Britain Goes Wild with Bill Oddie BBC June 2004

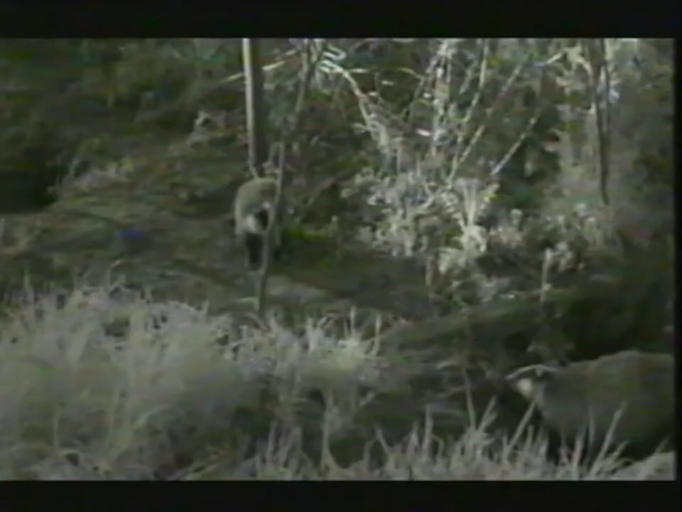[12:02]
well, tape from the last couple of days, and some lovely action here. That's two youngsters having a fight. See their little fluffy tails. This is brilliant. Watch this. In comes a third one.
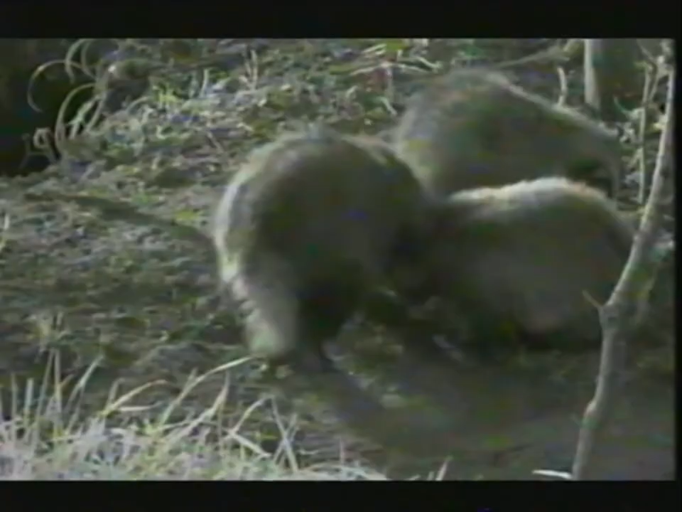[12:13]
Now, the one in the middle is getting a bit of a bully in here, if you notice. Look, they keep sort of... He is, actually, isn't he? Exactly. And he does look a lot smaller than the other two. Do you think he's probably a runt?
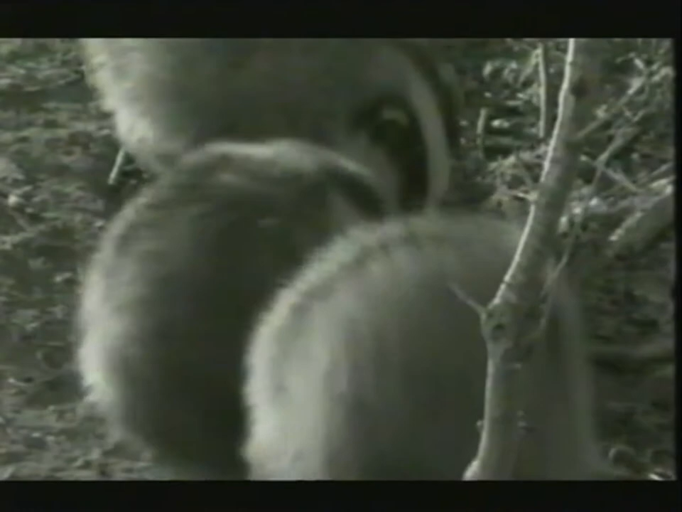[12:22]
I hate that word, but yes. Runty badger.
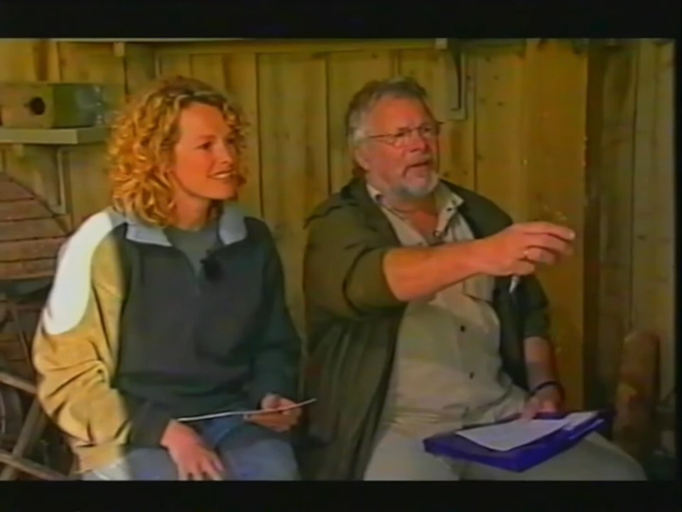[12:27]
He's a rough little runt, but he isn't half getting it here. Yeah. And this is great. Watch this, because it goes...
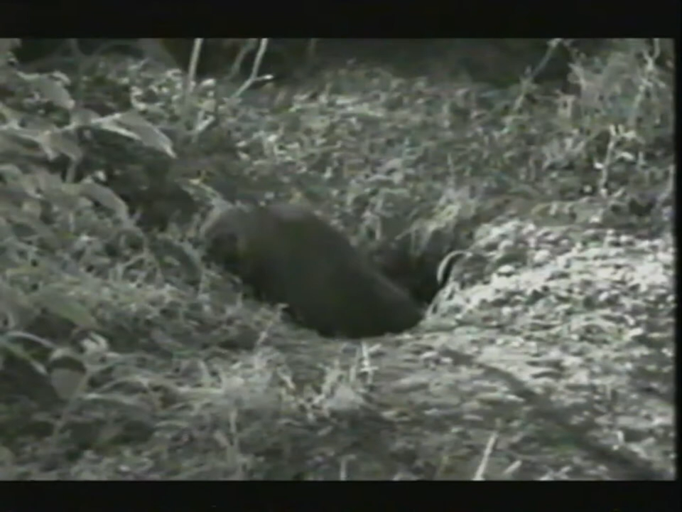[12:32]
there's somebody digging. I don't know who that one is. But the little runt, he says, look, mummy, mummy. Mum, save me. There is mum.
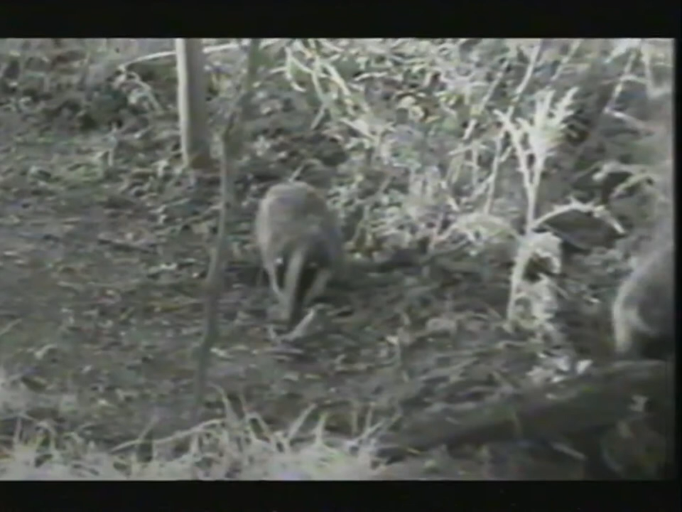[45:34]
They've come out. Oh no! Don't disappear. Look at that. That's fantastic. It is 10 to 9. And this is very early on a sunny evening like this. This really is. Because, I mean, if we were down there now, we would have to make sure that the wind wasn't blowing towards them, because they've got a very good sense of smell. Yeah. We would have to make sure that we made no noise, because they have fantastic sense of hearing, but in fact their eyesight is not good at all.
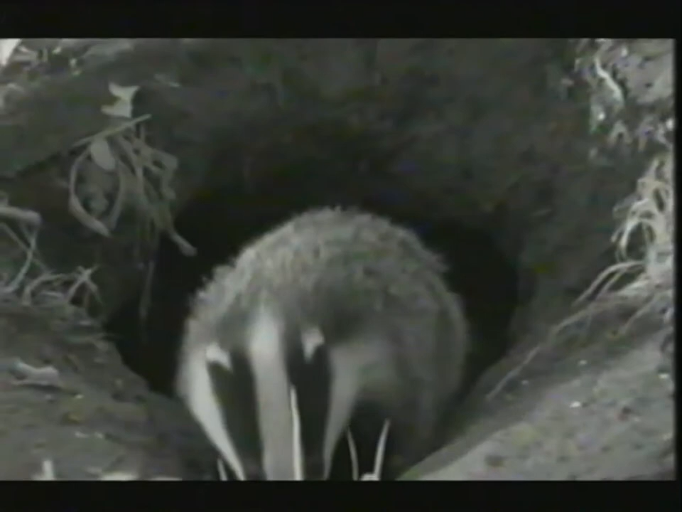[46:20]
Look at that. Isn't this wonderful? We've got about 5 or 6 cameras. I don't know why we're whispering, because we're miles away. But you kind of want continue. To, don't Let's you? Do it. Let's do it. Yeah. 1, 2, 3, 4. So that's probably the 3 youngsters and the mum.
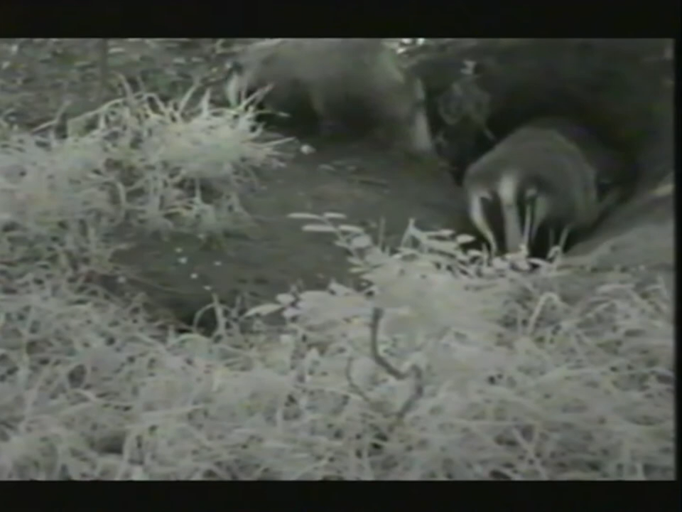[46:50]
Let's see if we can hear. I can't hear any noise of them at all. We're obviously not hearing what I hope you at home are hearing, which is the snuffling. That was an amazingly quick reaction. Well, they do. Just I've seen that happen myself. I remember, you know, just hearing a twig break, and they'd be away. And yet, they can recognise natural noises, because if a wood pigeon, for example, goes through, they clap their wings, they go, yeah, like that, and they won't move.
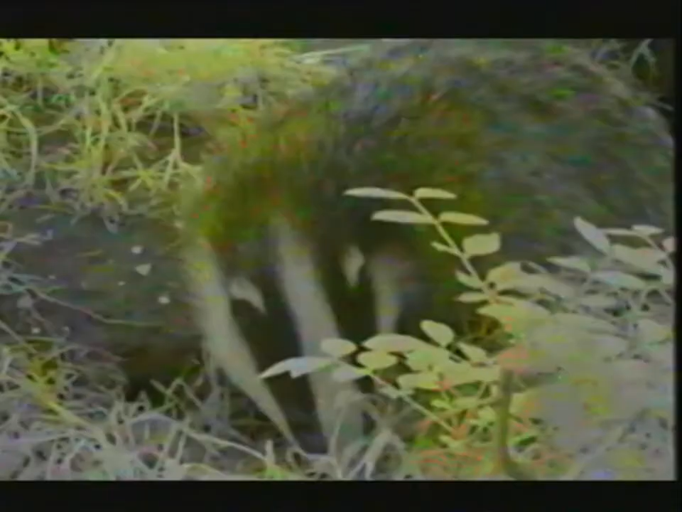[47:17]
They won't react to that, as if they say, that's fine, that's a natural noise. You know, if an owl goes, if a fox barks, anything like that, they don't mind that. That must be one of the cubs in the foreground here, a little fluffy. I think he's got a fluffy enough tail. I think he has.
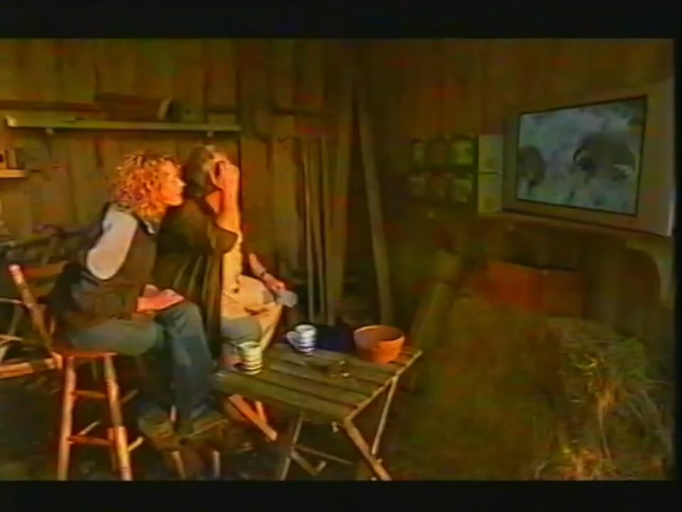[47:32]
They're actually feeding fairly desperately at the moment, rather than playing.
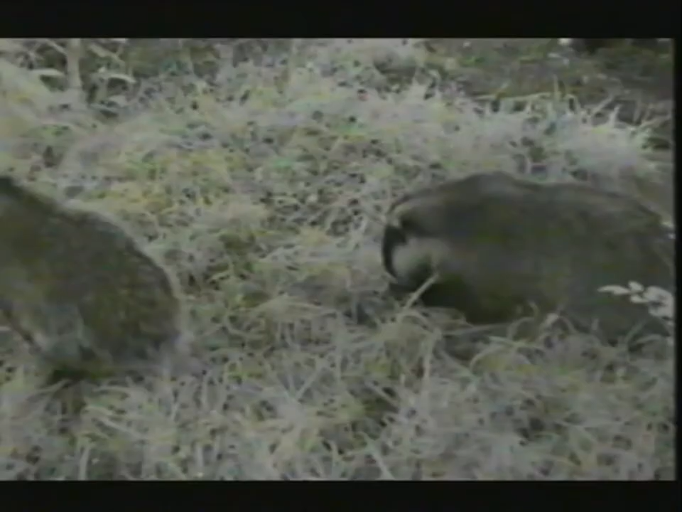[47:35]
The things they do is come out, as soon as they The great thing again, some of these cameras, about 3 of That's them, right. can move around, can pan and tilt and move around, as you're seeing there. So Can we zoom in on that one, or is that not a zoomable camera?
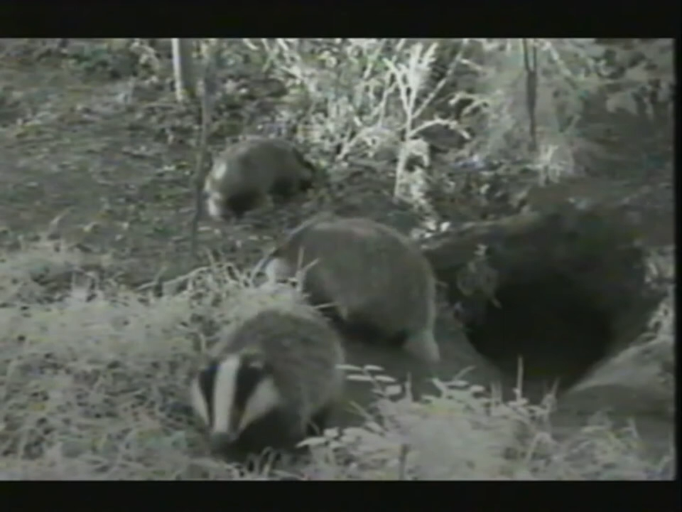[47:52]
We just want to do the trick. What's going on? It heard the camera. You never know.
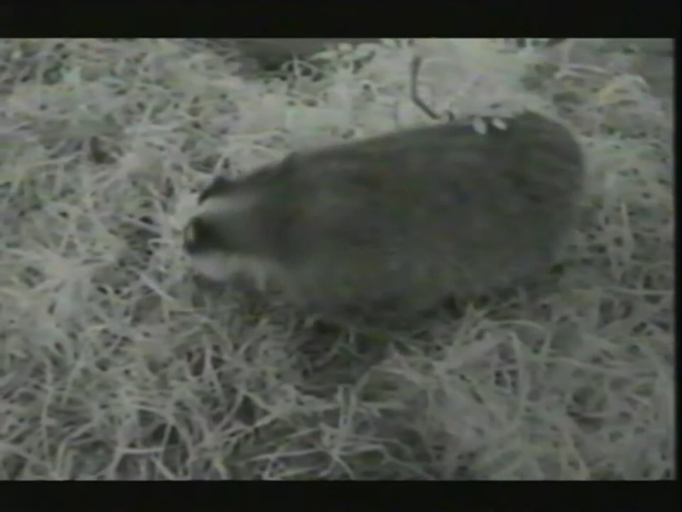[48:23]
and yet they don't need them in a sense, you know, not to find food, because they're feeding on earthworm worms or just the odd little seeds even.